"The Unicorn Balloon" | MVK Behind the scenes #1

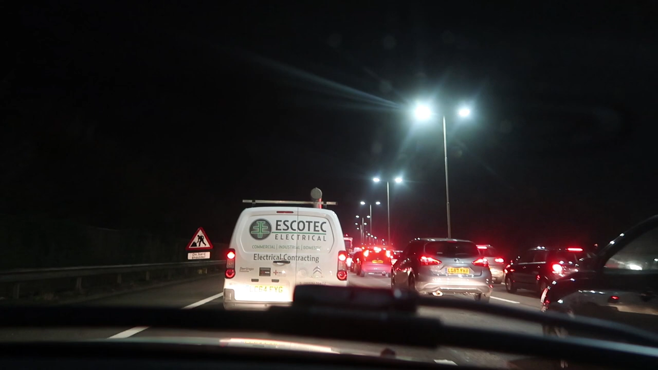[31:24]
moving the good news is i'm about two thirds of the way home uh the bad news is i need a wee other than that i'm gonna let this car in come on mate in you come go on